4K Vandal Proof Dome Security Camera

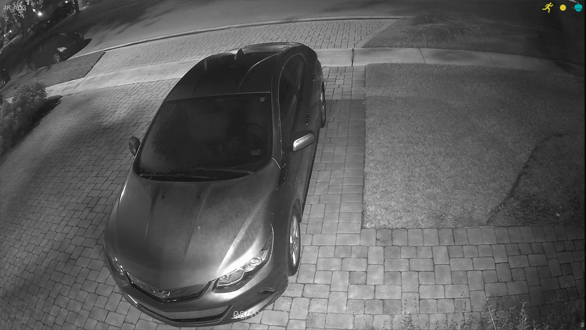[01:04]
Next I'm gonna switch over to the infrared night vision video surveillance footage that I captured last night. And there is lighting in front of my house. This is not a zero light demo by any means. I have two coach lights on the front of my garage and there is a street light out there not too far from my house. So this is not a zero light infrared demo but it's a very realistic demo.
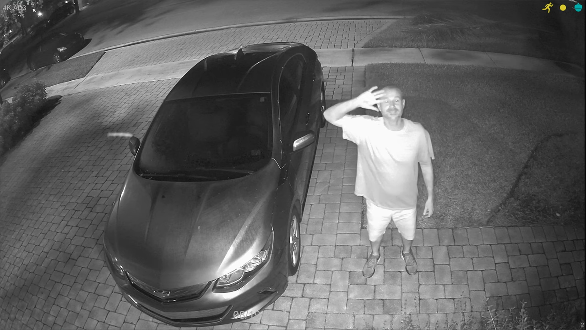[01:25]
I mean most people do have some lights on the front of their house so this is the nighttime IR performance that you can expect. As I mentioned this is a vandal proof dome camera.